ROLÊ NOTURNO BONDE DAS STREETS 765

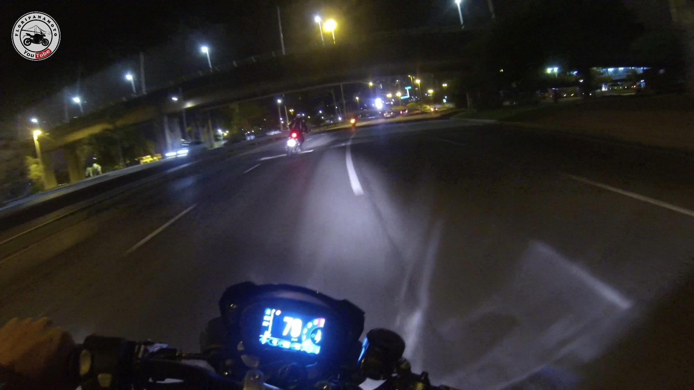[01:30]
Só tem ali o Nino de Penetra com a Suzuki E o Anderson com a BM1000 Ah,